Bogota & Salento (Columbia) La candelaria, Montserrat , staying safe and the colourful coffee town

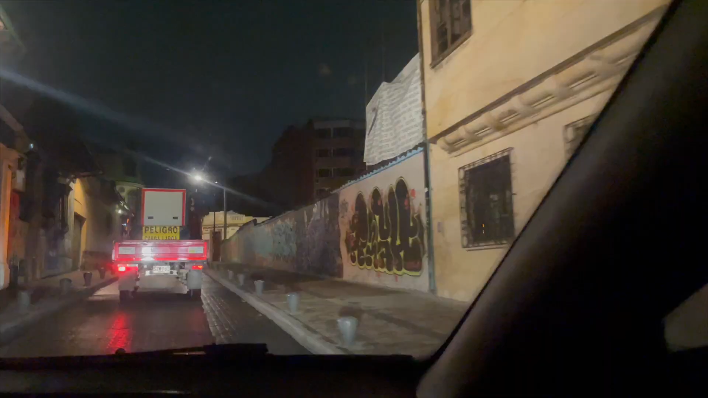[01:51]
It was crazy getting a taxi through the back streets of the city.